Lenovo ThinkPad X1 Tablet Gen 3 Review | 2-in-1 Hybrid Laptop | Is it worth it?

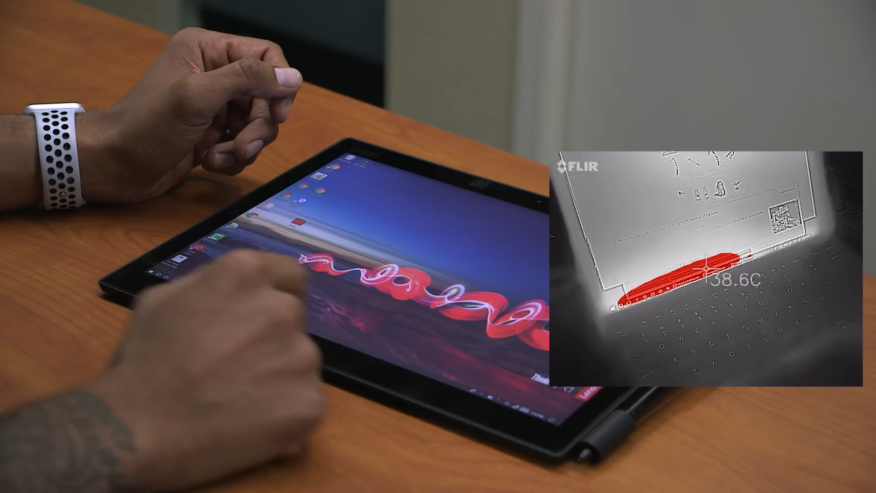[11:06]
On screen: spot 38.6°C
It gets warm around this little particular area. I'm assuming that the battery compartment is located around here.